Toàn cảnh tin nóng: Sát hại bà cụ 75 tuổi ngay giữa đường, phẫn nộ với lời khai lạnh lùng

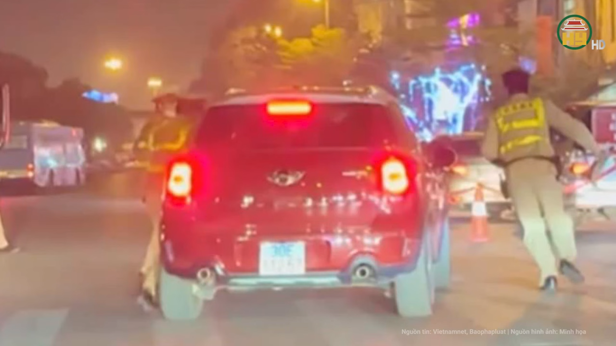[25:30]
Trước đó, tài xế Trung điều khiển ô tô mang biển kiểm soát 30E-11257 hất một chiến sĩ cảnh sát giao thông thuộc đội cảnh sát giao thông đường bộ số 1 phòng cảnh sát giao thông Công an thành phố Hà Nội lên nắp capo để trốn kiểm tra nồng độ côn.